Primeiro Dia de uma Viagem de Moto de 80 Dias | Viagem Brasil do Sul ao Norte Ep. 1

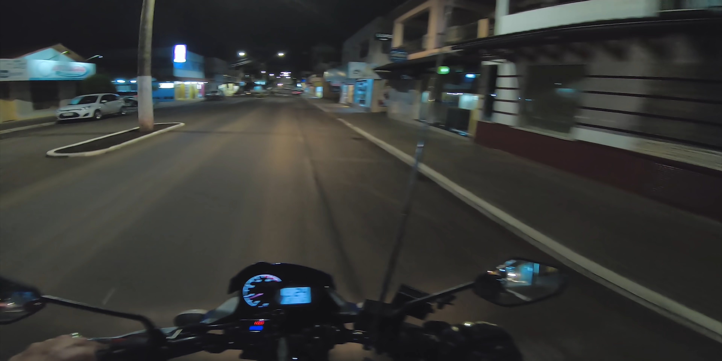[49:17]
Só vou... Ah, um hotel aqui. Hotel União. Ah, não tem estacionamento. Fica na rua.